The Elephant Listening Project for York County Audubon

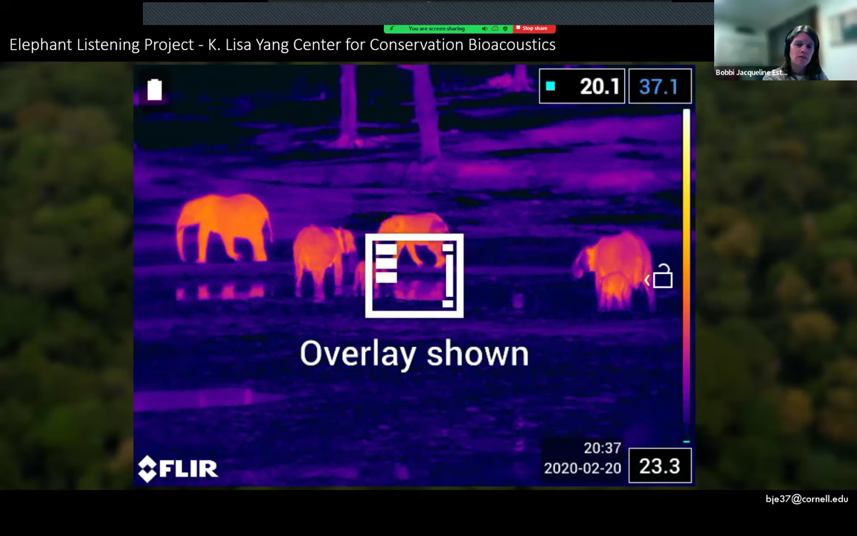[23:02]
so in addition to monitoring during daytime with video cameras we've also been able to use thermal imaging technology to monitor the bi at night so these cameras have allowed us to count the number of individuals present at a given time as well as observe nocturnal behavior and interactions between individuals which the different areas of our communities which gives us some great insights in how they utilize the clearing throughout the full day